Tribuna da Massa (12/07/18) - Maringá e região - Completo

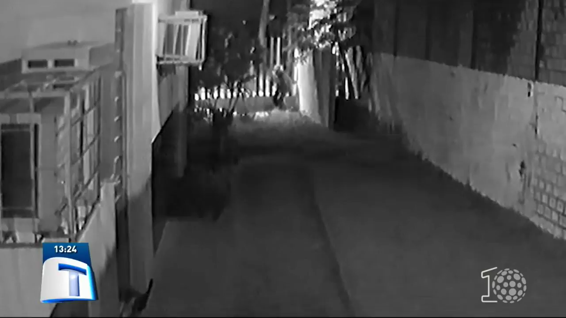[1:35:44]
olha ao redor e abaixa De repente levanta e tenta forçar uma porta Mexe na fechadura e como não consegue abrir,
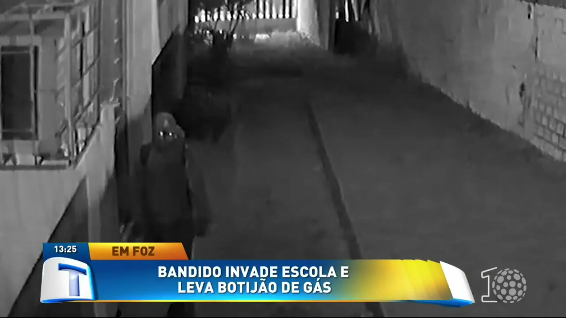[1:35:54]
segue o caminho Ele está de boné e carrega uma mochila Nesse outro vídeo é possível ver o suspeito atrás de uma árvore Ele tenta abrir outra porta Dessa vez se abaixa e parece pegar uma ferramenta na bolsa O bandido fica um tempo ali Mas por não conseguir abrir, segue para a outra porta Aqui ele também se abaixa Força a parte de baixo Só que mais uma vez, não consegue nada Na sequência ele vai para a janela de ferro Mexe, mas ela continua intacta O ladrão então desce as escadas Aqui
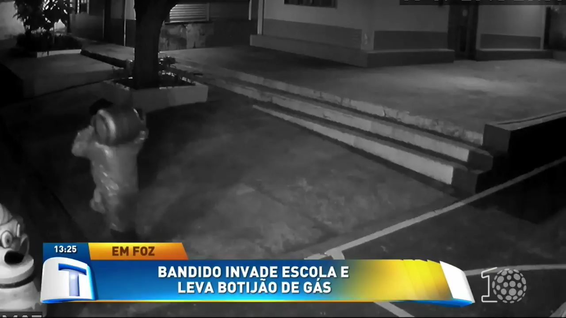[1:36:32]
botijão de gás É esse que está carregando,